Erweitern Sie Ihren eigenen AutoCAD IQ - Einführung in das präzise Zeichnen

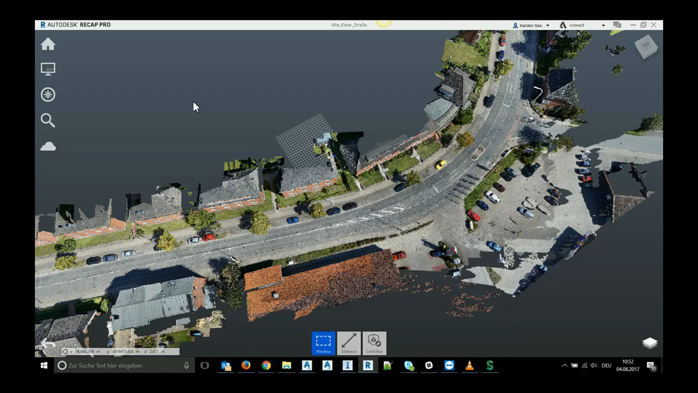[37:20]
mal Recap aufgemacht und wir sehen hier eine Punktwolke eines Kunden die er mir freundlicherweise zur Verfügung gestellt hat es handelt sich hier um eine Drohnenbefliegung soviel ich weiß die schon vor zwei Jahren mal stattgefunden hat eines Straßenzuges ich nehme jetzt für diese Demo bewusst eine
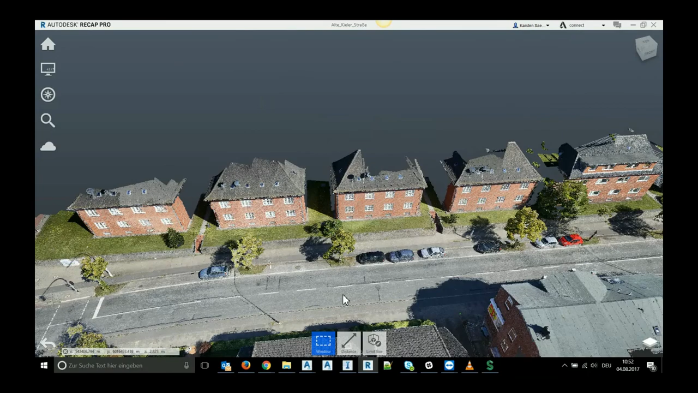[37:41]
Kundendatei und keine Demodatei weil mit den Demodateien funktioniert es ja immer wunderbar und jetzt würde ich einfach mal
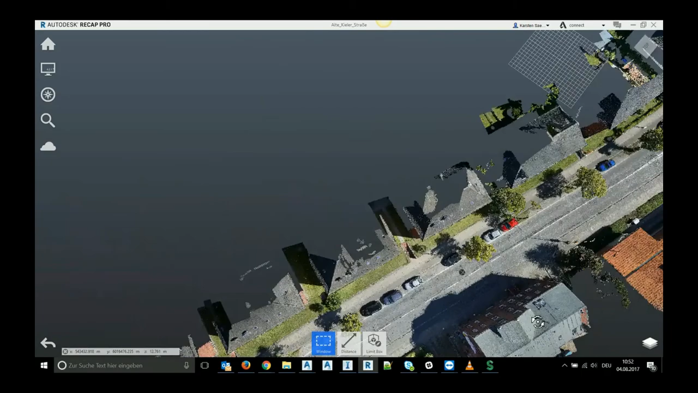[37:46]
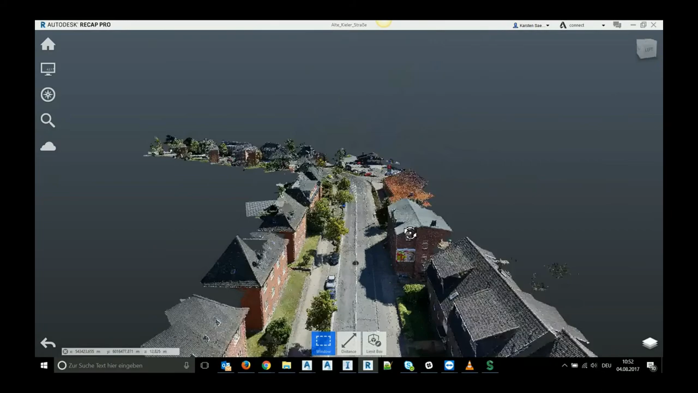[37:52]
demonstrieren was man denn tolles machen kann die Aufgabe ist im Grunde genommen hier dieses Straßen nehmen wir an das ist oder fangen wir so an es ist nehmen wir an das ist ein existierender
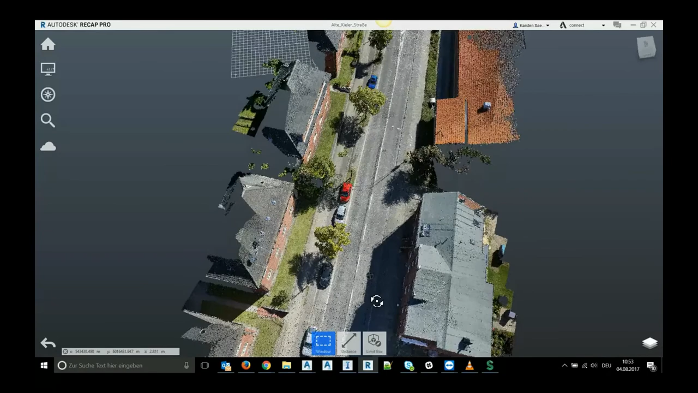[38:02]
Straßenzug und es sollen hier sollen hier Baumaßnahmen getroffen werden und man soll jetzt erstmal in Civil 3D braucht man die Ausgangssituation dieser Straße
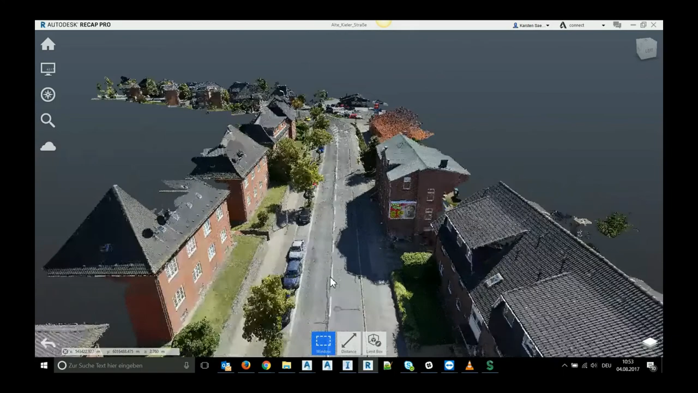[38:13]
wir können aus den Punktwolkedaten schon immer oder
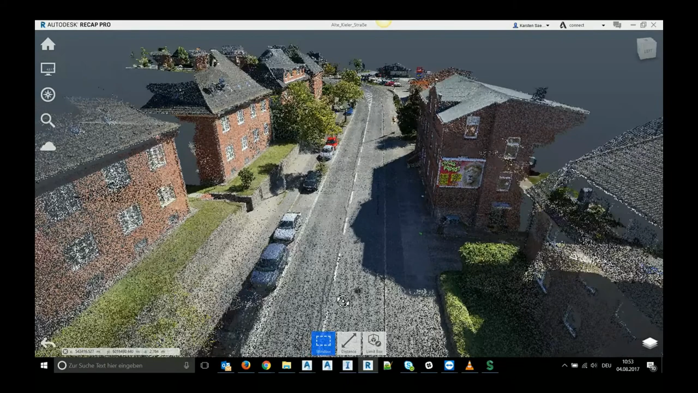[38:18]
schon seit einigen Versionen von Infraworks Oberflächen generieren aber wir können leider keine
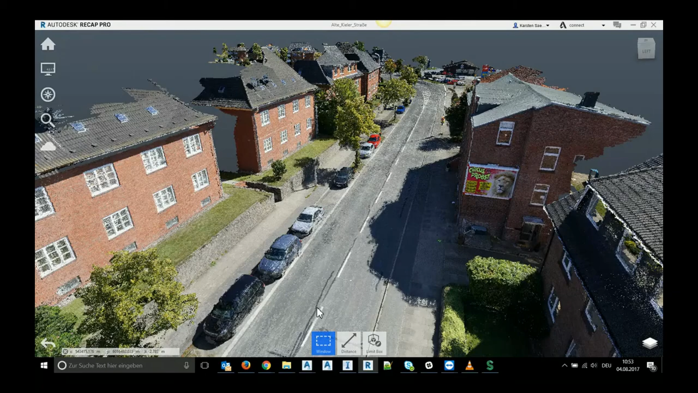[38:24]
linearen Elemente ableiten wie zum Beispiel die Mittellinie der Straße oder hier den Randstein die Höhe
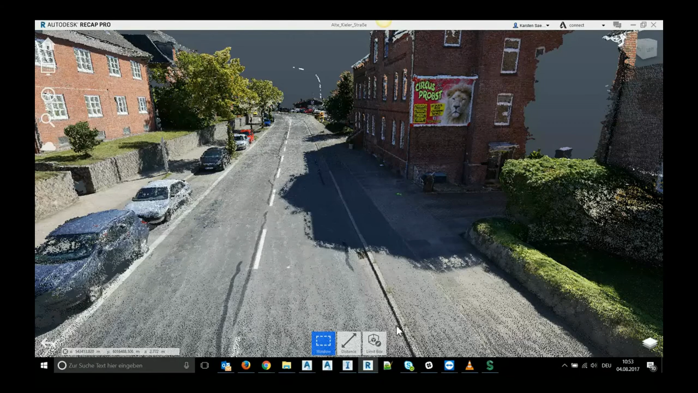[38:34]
des Randsteins oben und unten und das ist jetzt möglich mit den neuen Funktionen
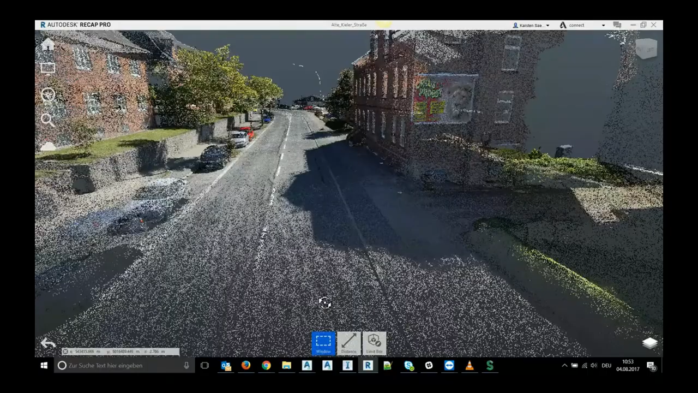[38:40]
Infraworks bisher hat man sich damit geholfen man hat die Punktwolke in AutoCAD geladen
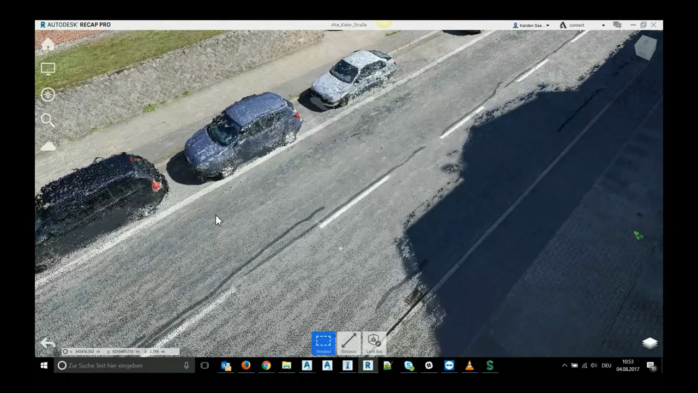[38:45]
und dann reingezoomt und versucht hier irgendwie auf einzelne Punkte zu
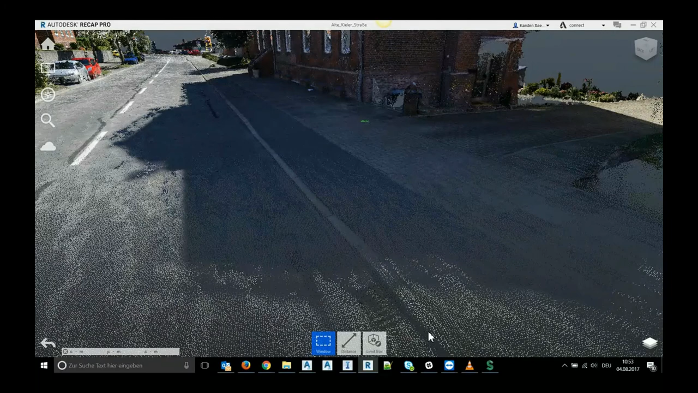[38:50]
fangen und dementsprechend hier eine Linie nachzubilden was natürlich
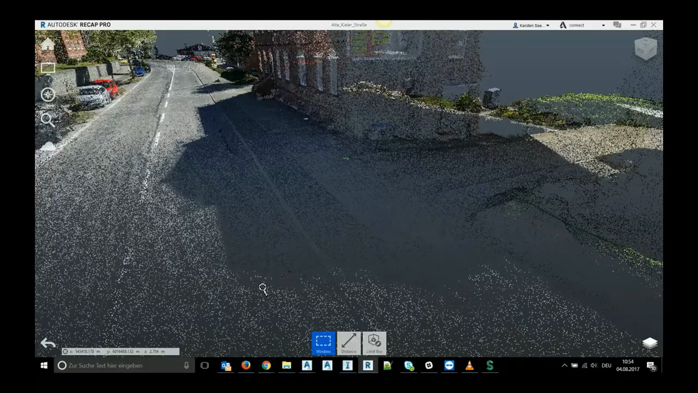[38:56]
sehr mühsam ist und die Punktwolken Fangoptionen sind auch nicht immer
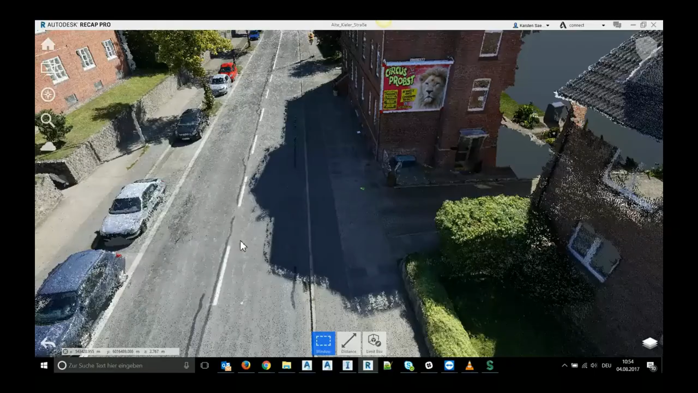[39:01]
die robustesten oder die schönsten so mache ich das Recap mal zu also ich habe hier eine Lastdatei eine Laserscanning Datei in Recap
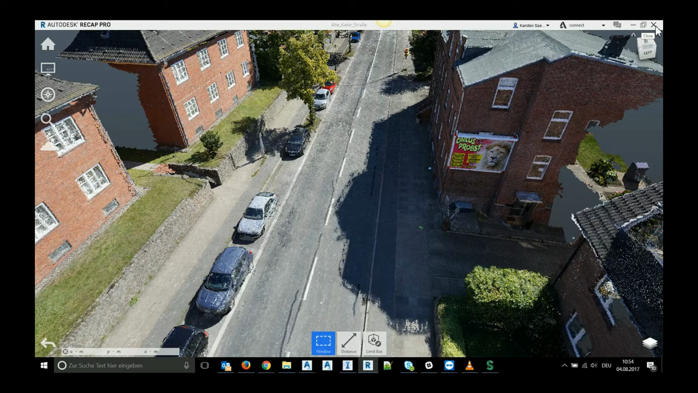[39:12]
brauchen wir nicht speichern als nächstes habe ich diese Laserscanning Datei in mein Infraworks geladen nur
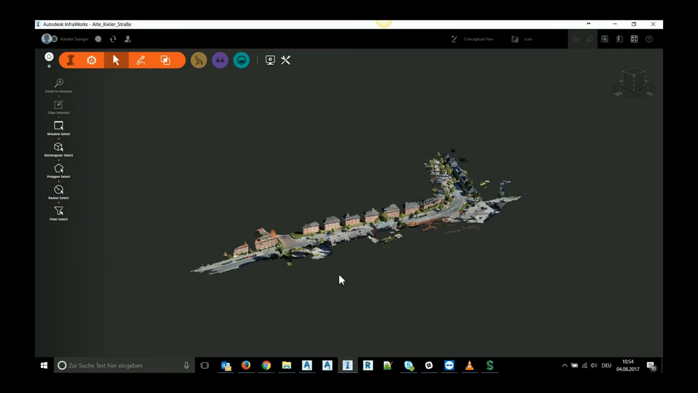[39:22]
zum anschauen was ich vorher getan habe in Infraworks habe ich mir von dieser Gegend einen
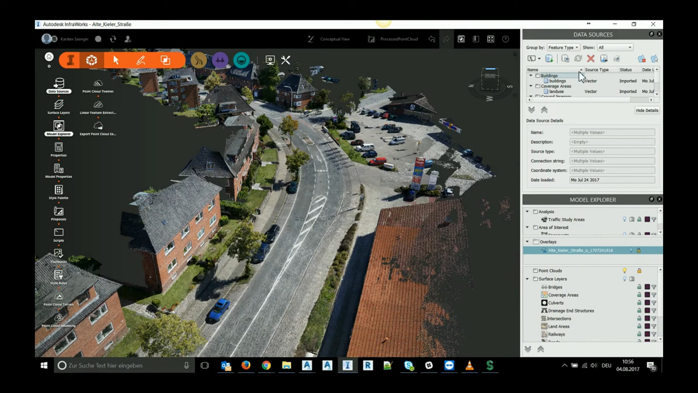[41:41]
jetzt nicht so machen wir das mal damit ich mehr sehe so und hier haben wir das Gelände der alten Kieler Straße
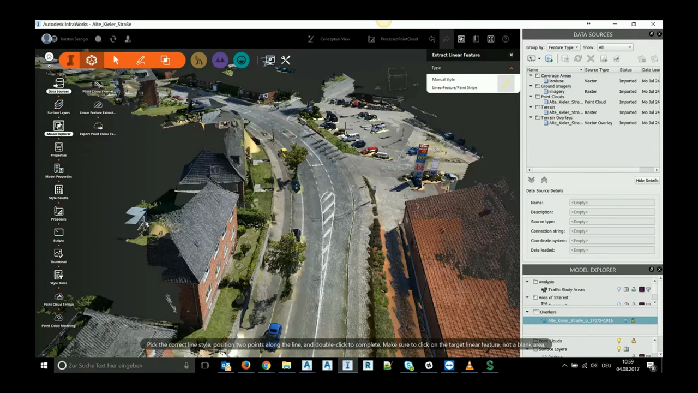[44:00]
so fangen wir hier unten an und los geht's ich wähle jetzt einfach beispielhaft die objekte die ich extrahieren möchte über einen bestimmten Bereich sage enter